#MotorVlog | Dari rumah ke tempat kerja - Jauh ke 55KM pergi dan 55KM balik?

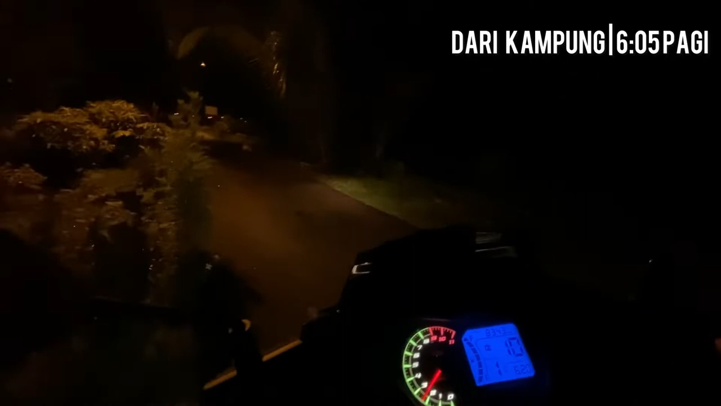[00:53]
vlogging ataupun motor vlog first time aku buat motor vlog gunakan mounting body apa ni mounting body untuk phone holder so jom layan video ini sampai habis terima kasih bersama kali ini vlogging motor bersama aku pergi kerja pagi-pagi jom
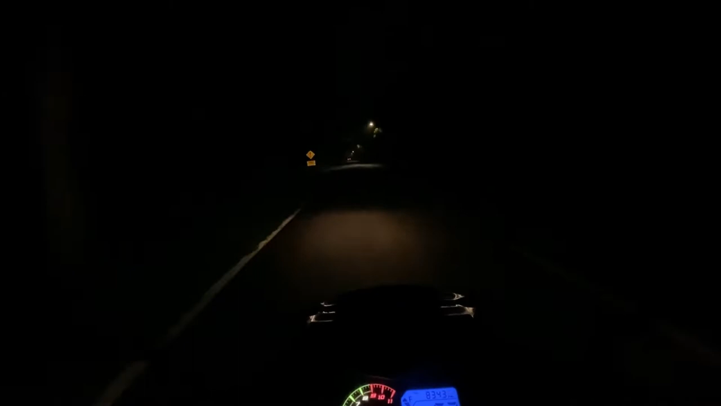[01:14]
ya beginilah antara suasana pada sebelah pagi awal-awal dalam perjalanan
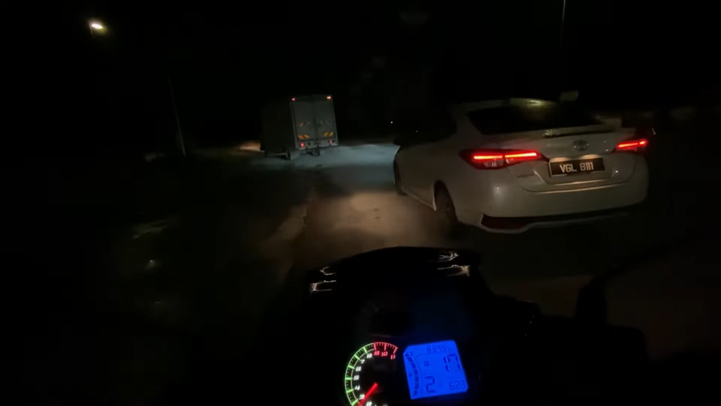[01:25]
menuju ke tempat kerja daripada kampung seawal 6-5 minit pagi tadi so aku melalui jalan
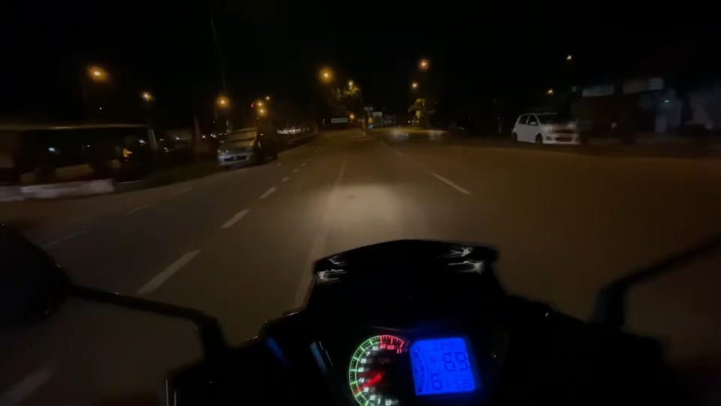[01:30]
kampung dulu jadi kampung aku ni memang di sebelah dengan kampung di Canggang
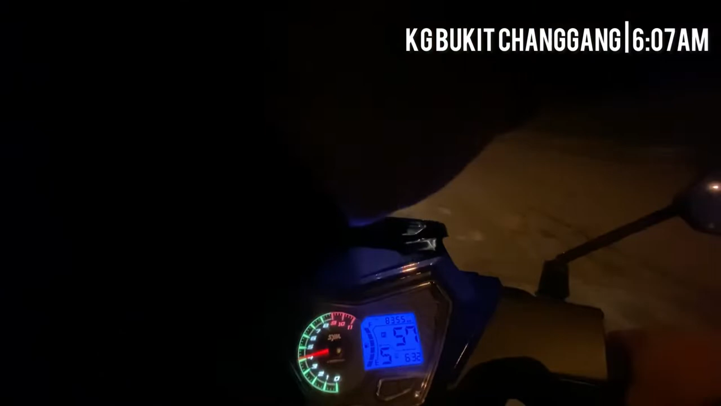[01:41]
jarak tu taklah jauh lebih kurang dalam 9-12 so dalam
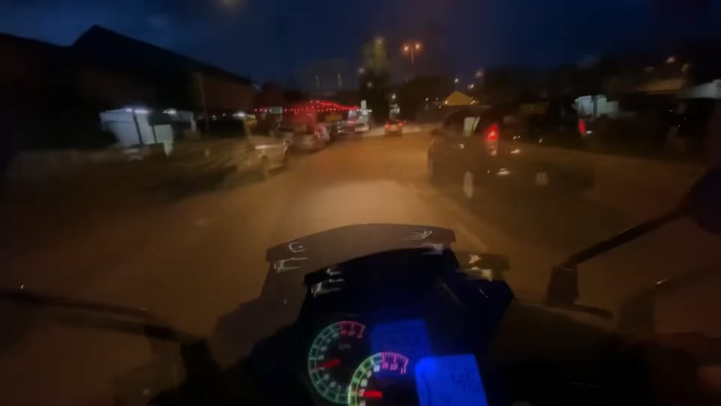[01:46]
perjalanan jalan lama menuju ke Pekan Dengkel kira-kira
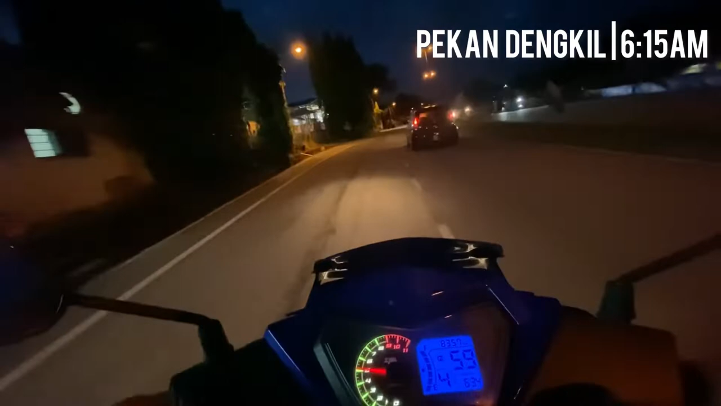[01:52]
mengambil masa dalam 15 minit ataupun 10 minit begitu dan hingga ke melalui jalan Dengkel Bypass menuju ke Putrajaya